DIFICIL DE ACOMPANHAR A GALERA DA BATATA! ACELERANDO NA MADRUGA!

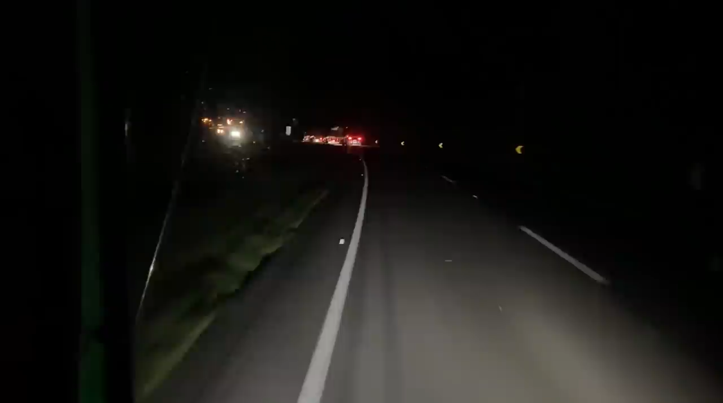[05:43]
Vamos ver se eu consigo alcançar Vou acabar minha média pra alcançar com ele Se não, eu vou conseguir alcançar ainda Vai dar um jogo Não, vai dar bom Vamos ver, vamos ver
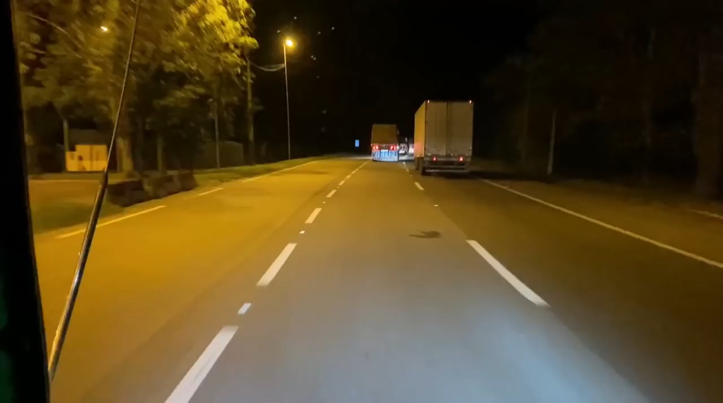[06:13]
Ah,
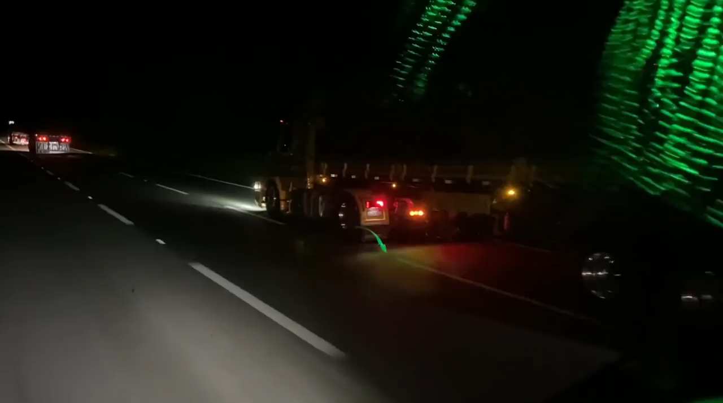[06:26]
dentro da frente dele Ele tá doido, moço E não, eu vou conseguir alcançar Agora mesmo Tira a era Apertei sui minha cara Aleveia, jovem